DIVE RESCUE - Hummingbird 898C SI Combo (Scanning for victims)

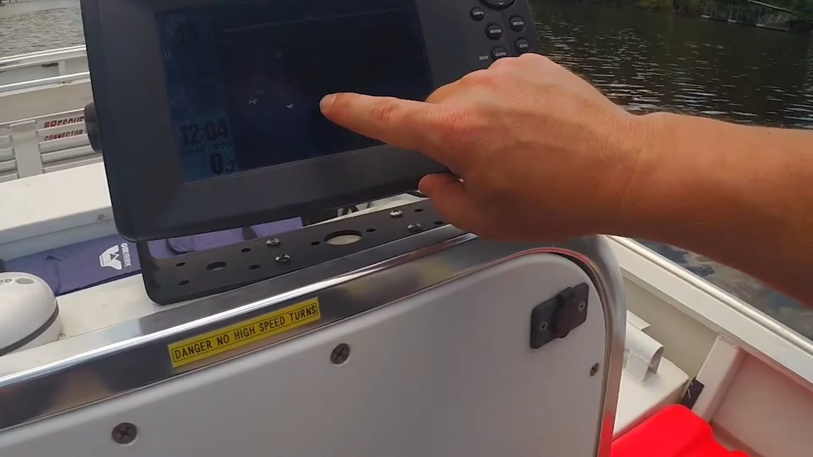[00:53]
of the lake where we're at this is a straight line being coming down you're not looking at a flat area and this right here is the water column this over here is our boat so as time goes by it will tick this way as the boat is moving doing basically scans it'll scan and I'll add to the image that's already there so and
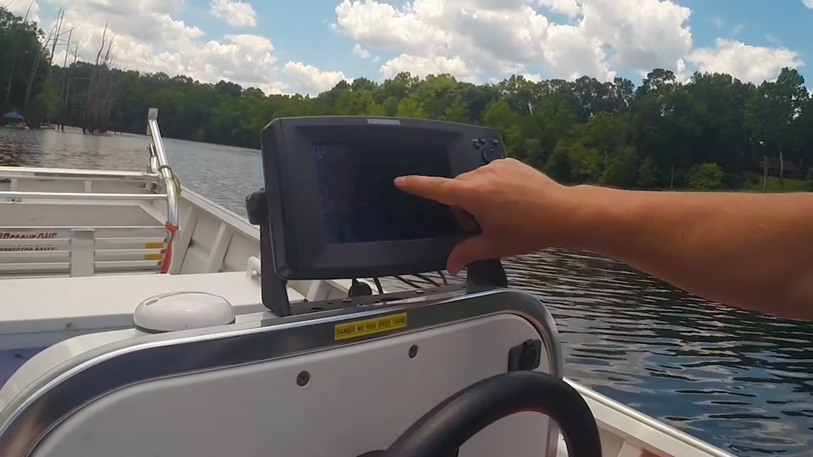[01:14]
again this is our water column right here so this is our depth anything that floats underneath this transducer that's
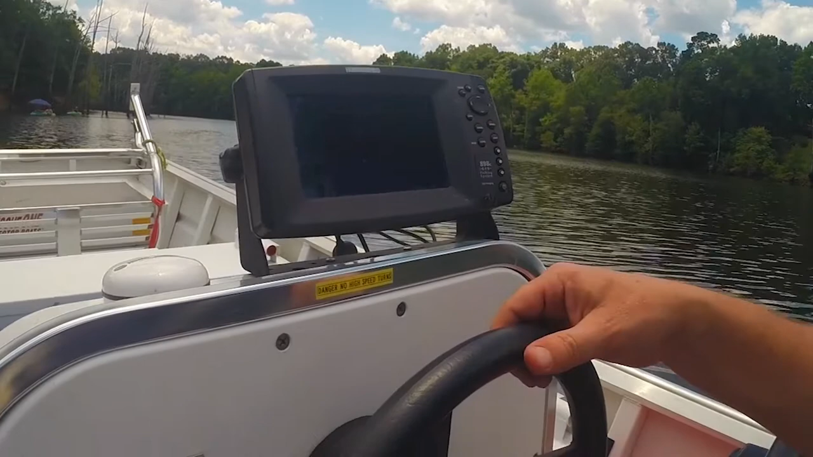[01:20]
right here on the left side will come up in this area here when we hit the view
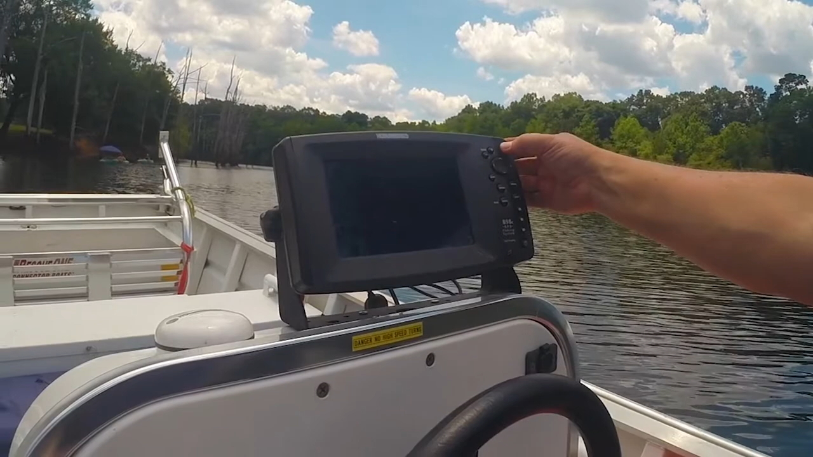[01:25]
we will go to the next page and there are several of them this one gives you your side scan now
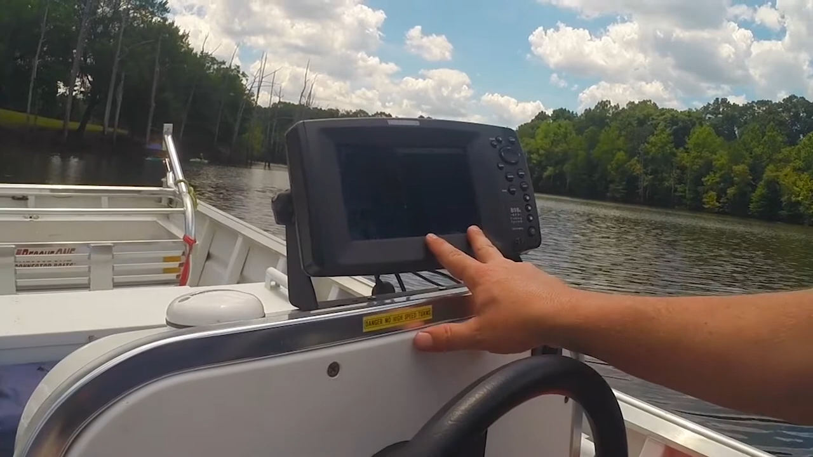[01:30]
and we'll talk more about the side scan here in a minute and then over here is a split screen that gives you your water column depth so now it almost gives you a two-dimensional view it gives you the side and your depth going down so make sense you can see the top of something and you see the side of something okay another split screen this is more of a traditional depth finder here and you can see how it's scan and how it's moving you really can't see this one move but this one you can
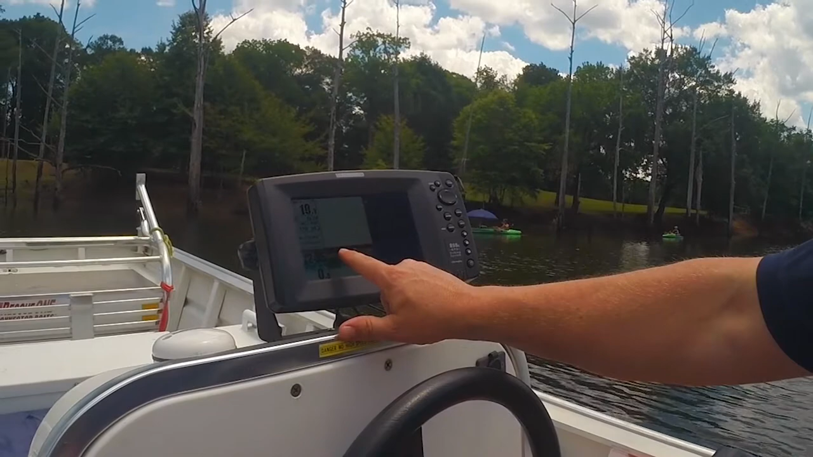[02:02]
anything that is all red right here is a very dense so that right there tells me that the bottom of this lake we're at right now is going to be rocks and then believe beneath it's going to be like silt and whatnot does that make sense anything that floats in underneath that transducer is going to show up if it's about the size of a fish and it gives a reflection off the way sonar works with absorbing with absorbing the sound it will bounce back right here that looks it's going to be a like a tree branch sticking up
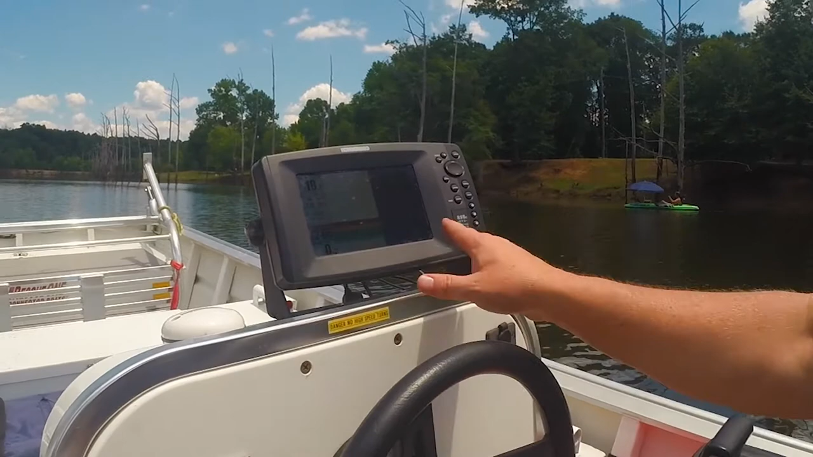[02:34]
right there you see that inside the boat moves as you see it's going to keep going by so next page
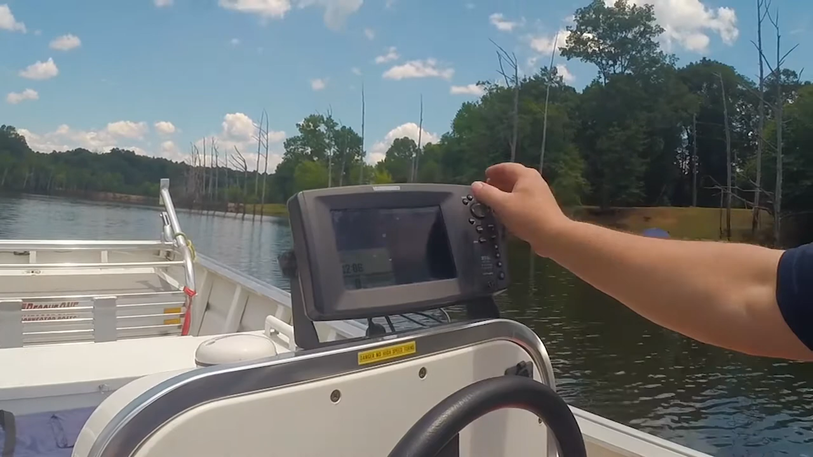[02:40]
same thing but now we have three screen drops side scan you have your depth here and again your depth up here this one is what we will use to most likely
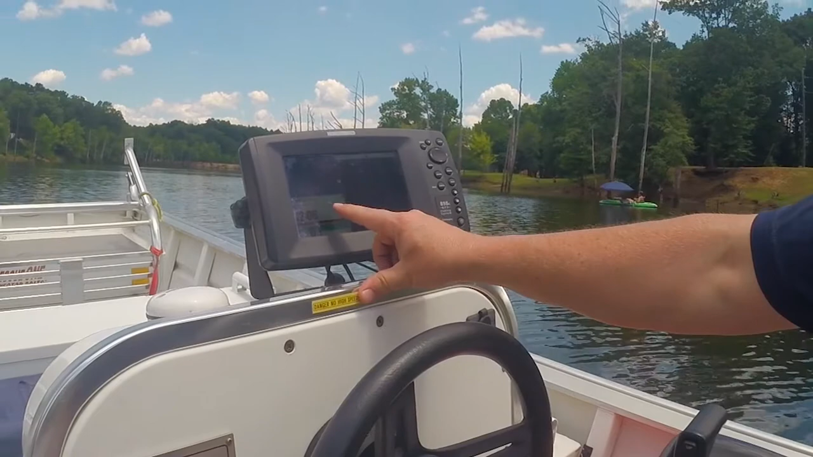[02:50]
find an object such as a vehicle or I don't know a drone something
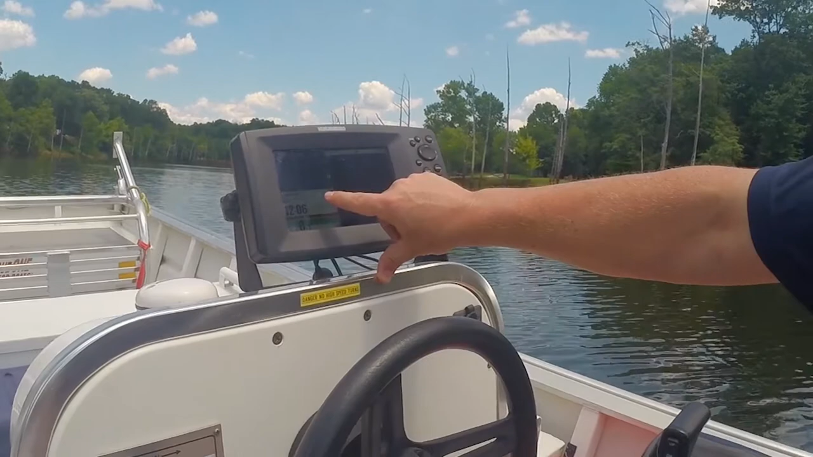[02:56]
of that nature because it can pick up the density of it this one here can also pick up the density but it's a
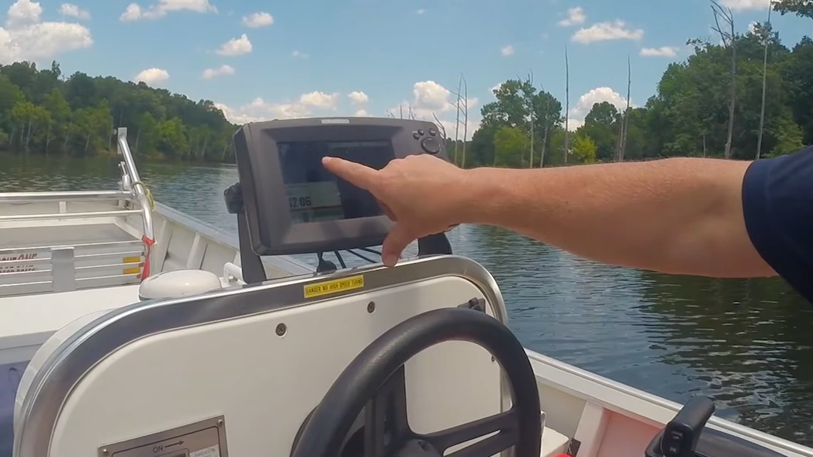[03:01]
lot harder to read than this one is as you can see you can't hardly
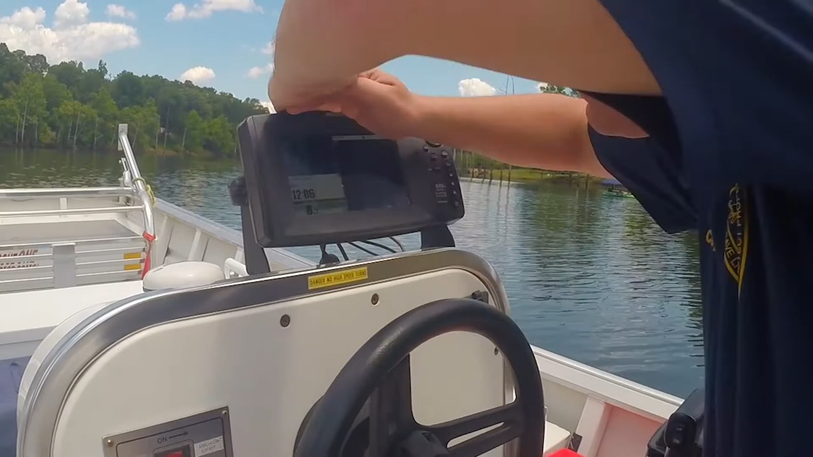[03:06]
see it but you see right there those little lines up there that cluster down here it's more defined of a line up here it's more of a cluster and see there's another one coming in you can see that there on the bottom but down here
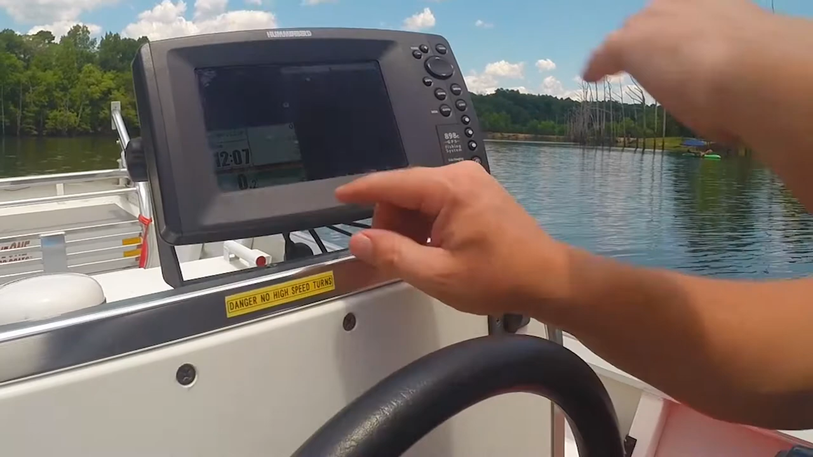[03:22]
you don't see anything so this one down here is more refined of the density of an object so now here is your side scan and this is what this is all going to be about today so with
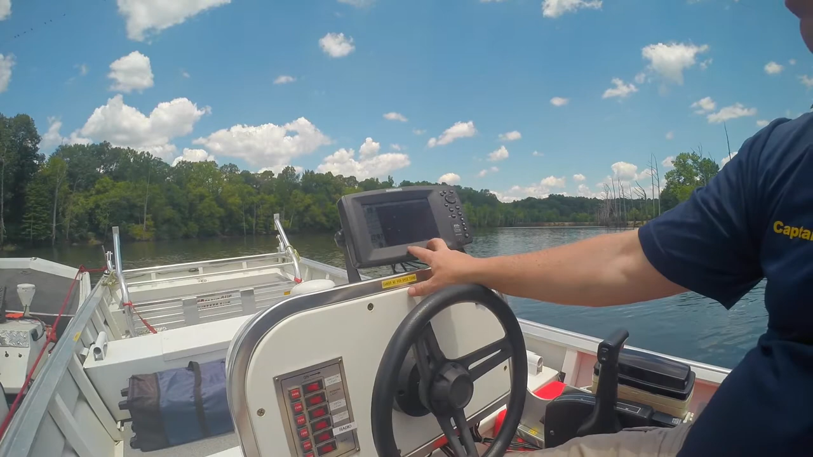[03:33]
the side scan the way it works right now it's set to 150 feet out on the left and the right side so that means we are now currently looking out 300 total feet in order
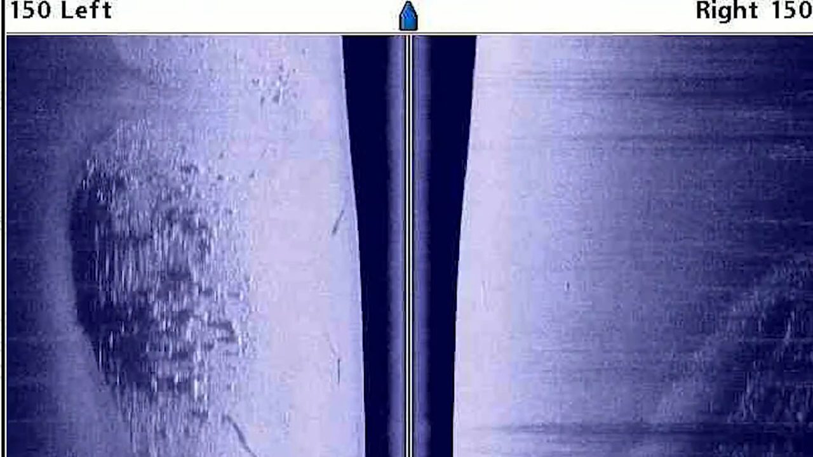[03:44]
to understand how this reads if you were to take this screen and rotate it 90 degrees with me so far you will see the boat you'll see this line right here that line is going to be the surface and then this is going to be the your water column in the center
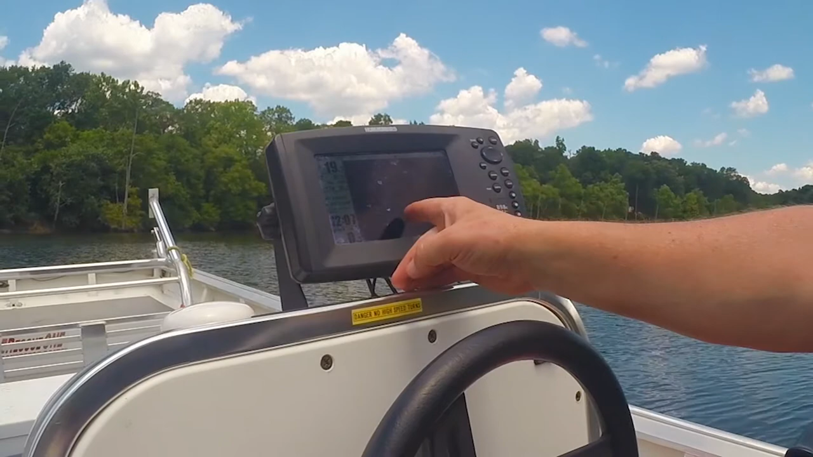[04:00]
of that dark area right here and this edge of the blue is actually the bottom of the lake does that make
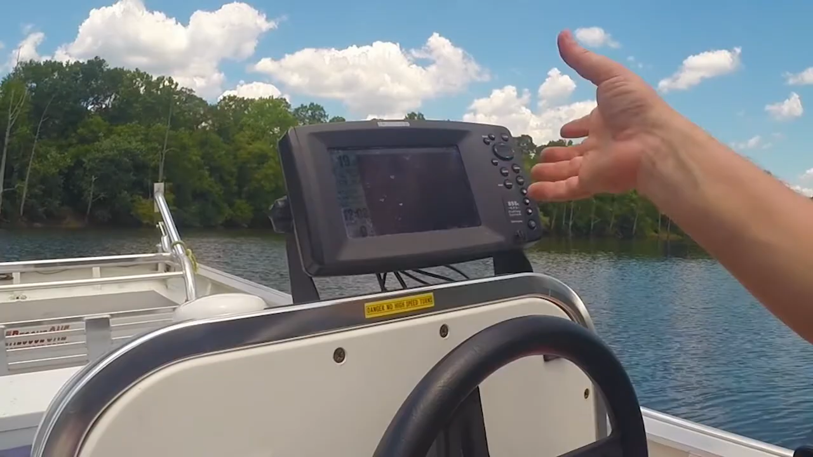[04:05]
sense so you turn sideways that's how and then from that point